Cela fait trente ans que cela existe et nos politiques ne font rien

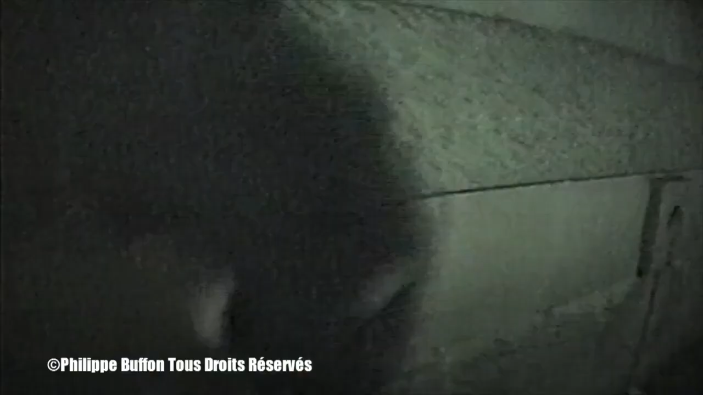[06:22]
Une demi-heure d'enregistrement. Après, il faut changer la bande Betacam.